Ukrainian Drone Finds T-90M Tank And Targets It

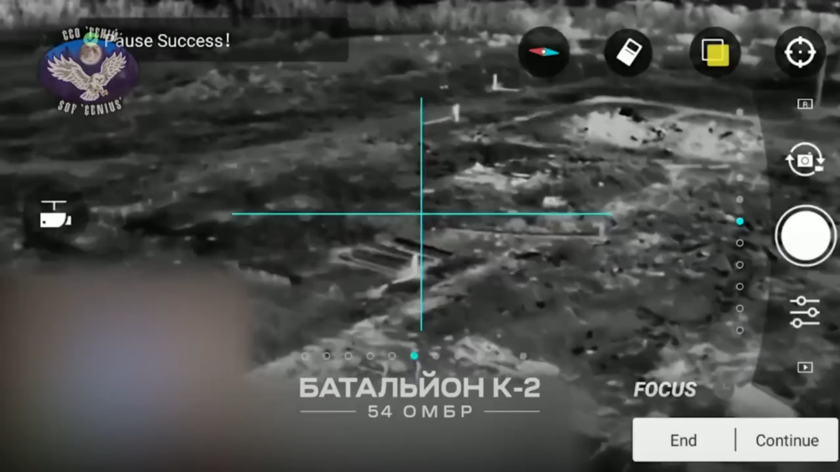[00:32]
so when a small cheap drone attacks the top back section, it really hits one of the tank's weakest parts. With some repeated attacks to confirm a complete destruction, a warhead manages to create an internal fire when hitting the back section, leaving a 4.5 million dollar tank to be taken out by a cheap drone.